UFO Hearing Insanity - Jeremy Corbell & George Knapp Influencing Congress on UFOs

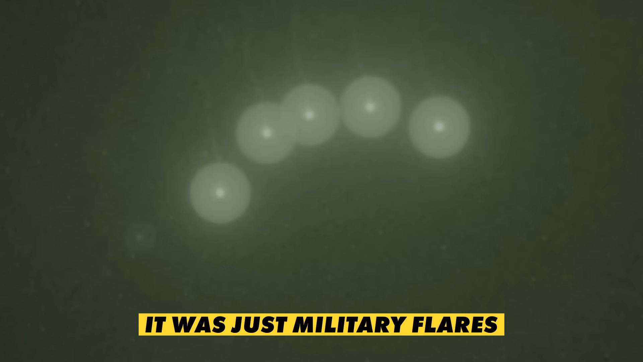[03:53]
What it actually was, was what a lot of people pointed out within minutes of the video being released was flares.
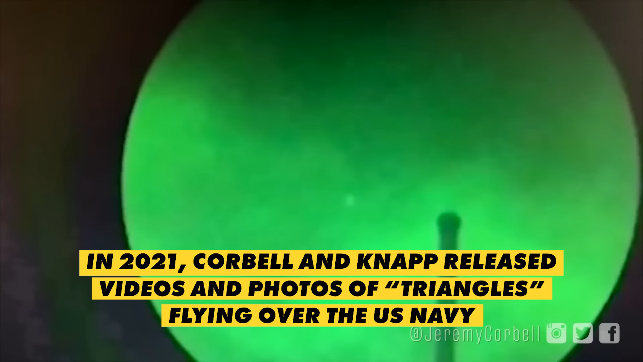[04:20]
You know, Jeremy Corbell and George Knapp, they were the people responsible for leaking the green triangle video.
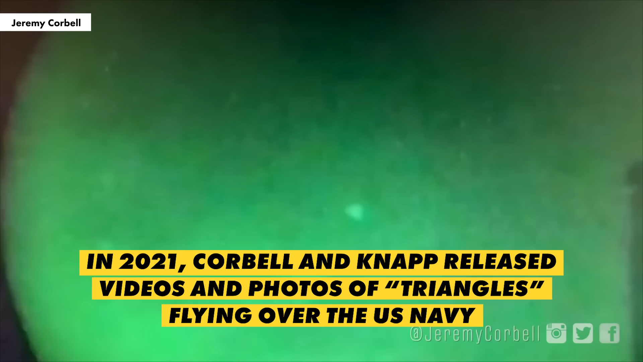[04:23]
They called it, yeah, and Knapp, Korbell, they're reporting it was flying pyramids.